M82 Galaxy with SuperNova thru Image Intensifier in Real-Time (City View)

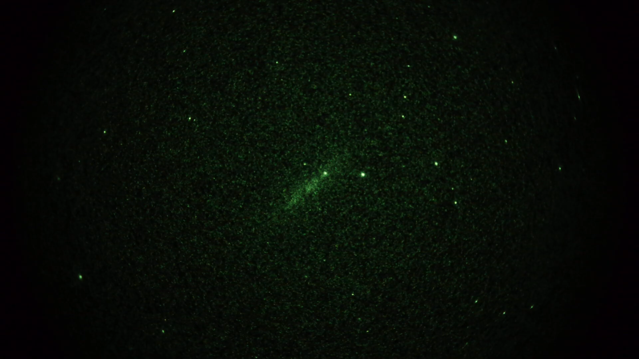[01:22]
It's a Panasonic GH3 camera coupled to a Gen3 thin film image intensifier with a 695 nanometer long pass filter in front of it, which attempts to remove light below 695 nanometers and lets everything above that pass. I need that filter because I'm in the city with lots of sky glow and it kind of cuts most of that out. Although, I'm at a pretty low altitude, 100 feet above sea level, so there's a lot of air still to look through.